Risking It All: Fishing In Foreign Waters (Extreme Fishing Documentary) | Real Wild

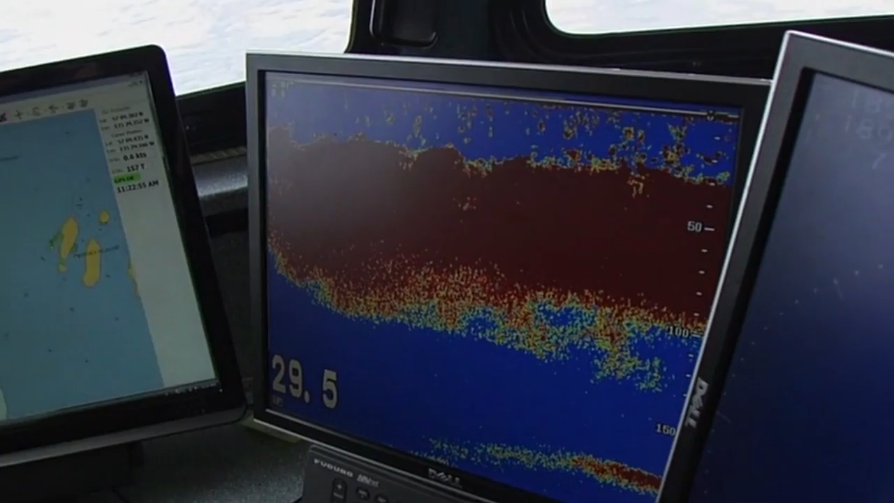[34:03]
Notice here we went from nothing yesterday, and now they're just going insane. So we'll get these. This is what we want.